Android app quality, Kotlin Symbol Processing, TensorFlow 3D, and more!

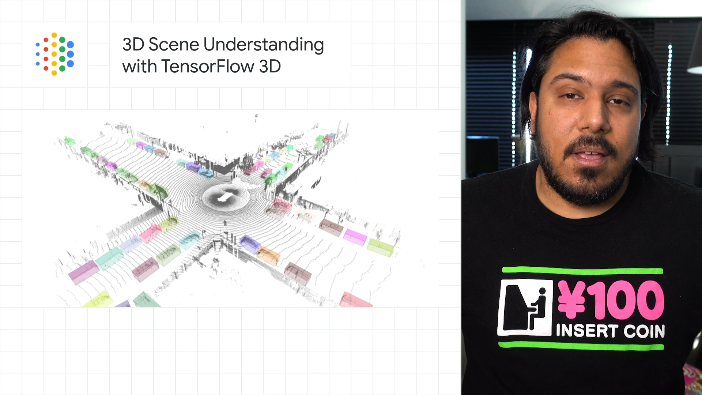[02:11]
The growing ubiquity of 3D sensors like LiDAR and depth sensing cameras has created a need for scene understanding technology that can process data these devices capture. That's why we're releasing TensorFlow 3D, a library that's designed to bring 3D deep learning capabilities into TensorFlow.
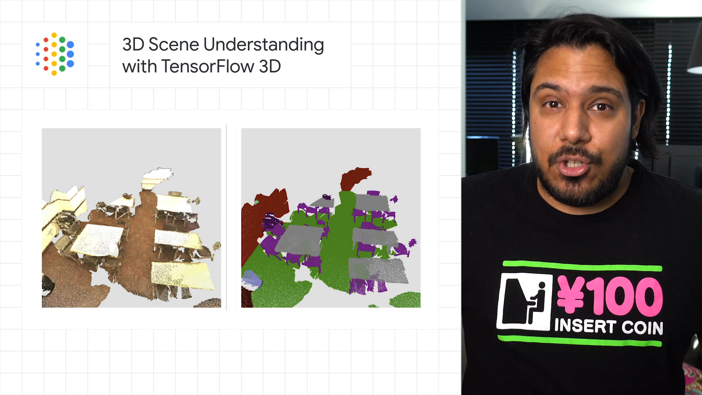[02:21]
TF3D contains training and evaluation pipelines for state-of-the-art 3D semantic segmentation, 3D object detection, and 3D instance segmentation with support for distributed training.